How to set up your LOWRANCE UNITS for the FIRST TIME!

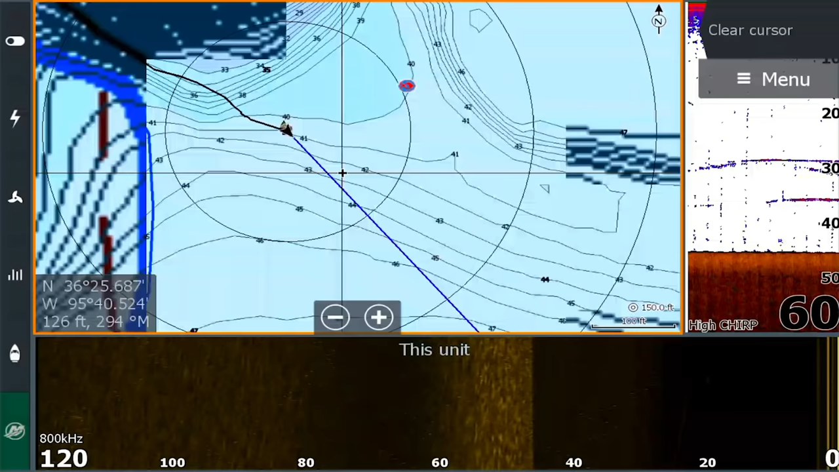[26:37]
You can see right here where, where we're at. Okay. There's our two way points that he just created.